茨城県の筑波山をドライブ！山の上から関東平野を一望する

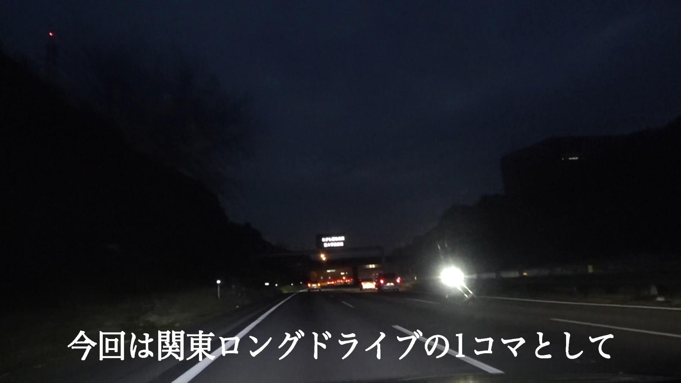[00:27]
はい今回は関東のロングドライブの一コマとして筑波山を走ろうというそういう感じになっているんですが現在朝の6時高速道路を走っています